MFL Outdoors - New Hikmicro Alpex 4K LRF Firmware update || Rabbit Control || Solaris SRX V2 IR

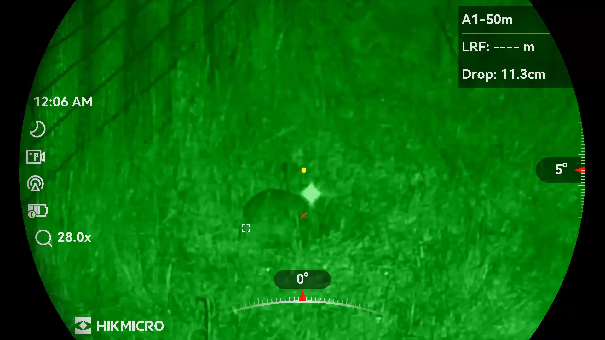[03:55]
This rabbit was out at around the 80m mark and as you can see the drop is quite a bit more it's
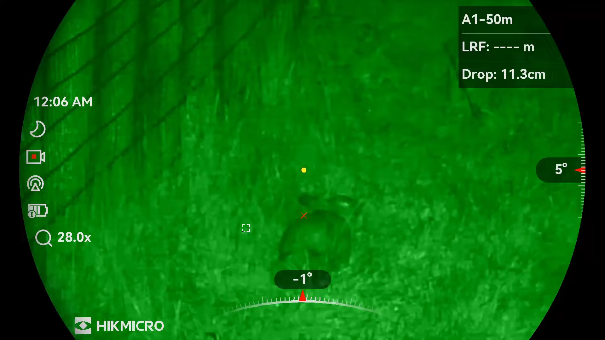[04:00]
11.3cm still on the money though
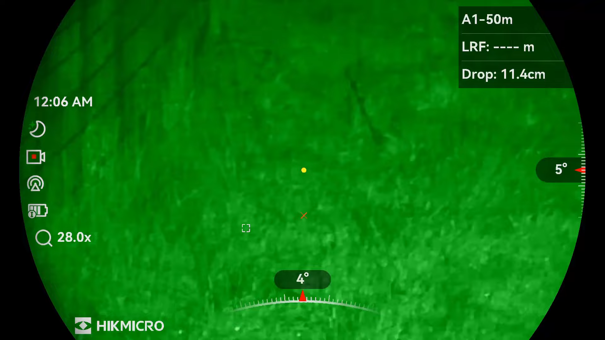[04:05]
this one's out at over 100m and as you can see it's got a drop of 34.4cm so it's quite a way out and that wind's horrendous
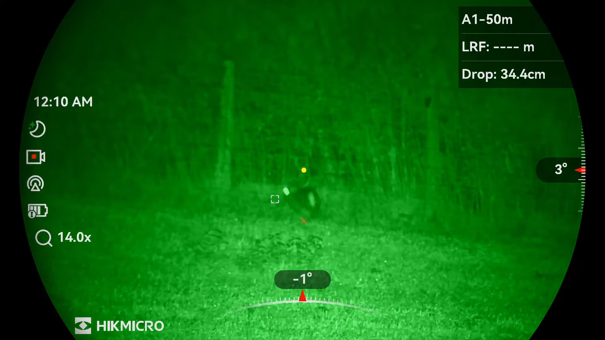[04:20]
oh and it's just missed lucky rabbit
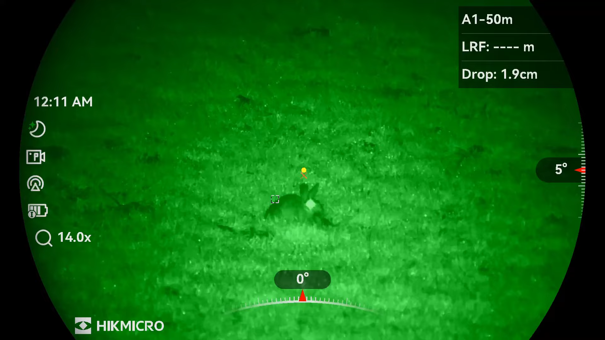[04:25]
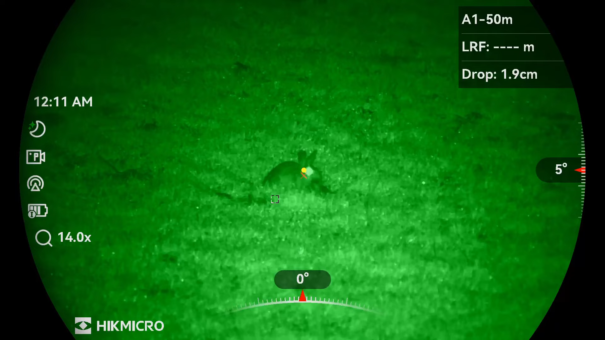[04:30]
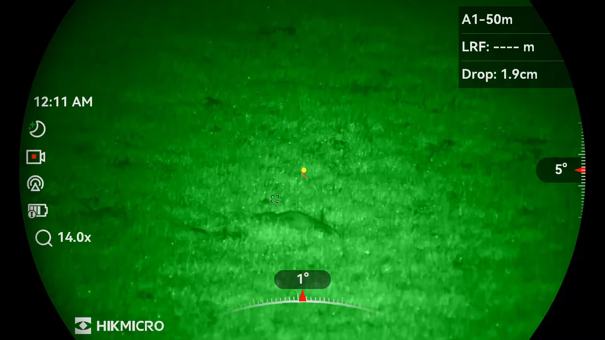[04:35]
okay well there's a few rabbits tonight just to have a look at the ballistics calculator
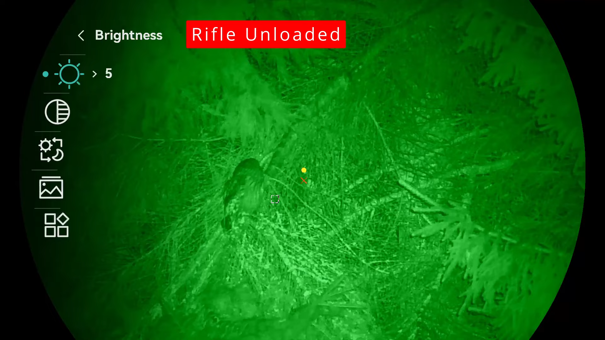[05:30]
and as it shows on screen I've just switched over to the yellow filter and then on to the standard night vision without any filter and then
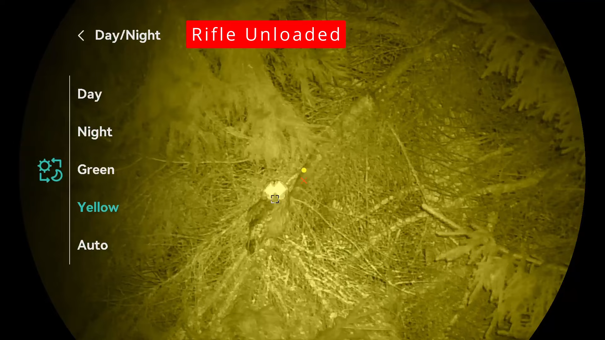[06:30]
I have to say with the right lighting this scope produces an absolutely excellent image
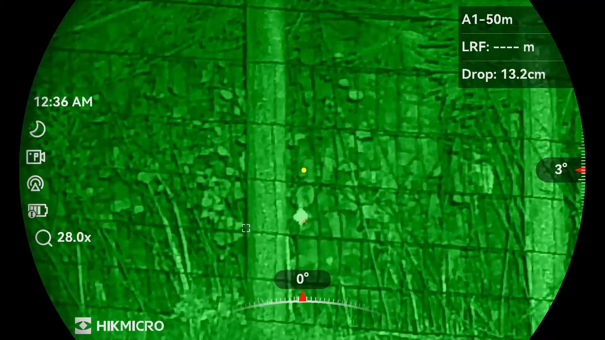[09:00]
That rabbits actually just in the wood line.